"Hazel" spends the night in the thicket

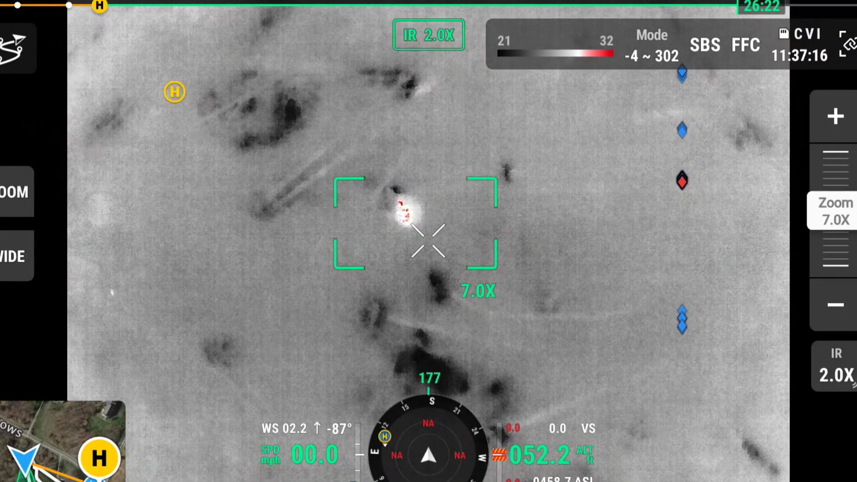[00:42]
Hey, Tom, Mike Coyne from Heatseeker Drones. I got a message late last night about your dog, so I figured I'd get an early start this morning. I think I'm parked right in front of your house, and I found your dog. Come here.